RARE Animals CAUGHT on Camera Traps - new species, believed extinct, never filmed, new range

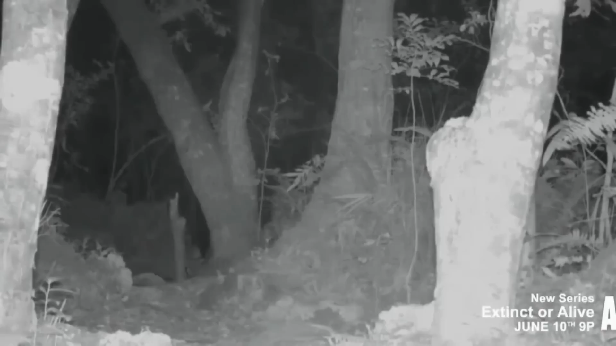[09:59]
lured in by meat that they left out. However, scientists are unable to authenticate the footage. The television show will not release the location of where this leopard was filmed, but the show's host defends its authenticity on a regular basis. Also, the leopard is so far away,